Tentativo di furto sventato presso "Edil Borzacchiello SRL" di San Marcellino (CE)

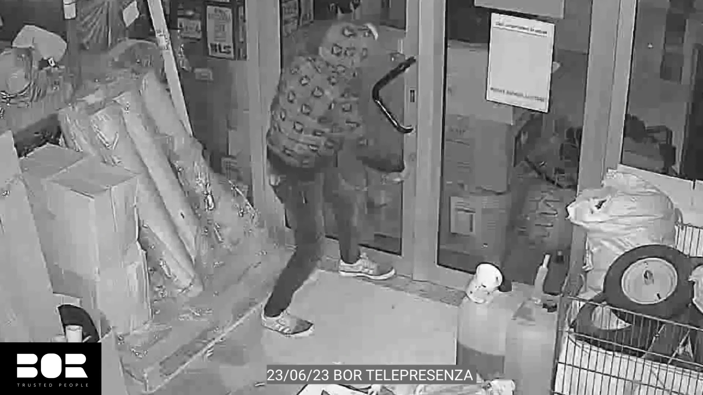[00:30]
Attenzione, attenzione, sei stato individuato, questa è un'area video sorvegliata da centrale operativa, ripeto, l'area video sorvegliata, le forze dell'ordine stanno già arrivando sul posto.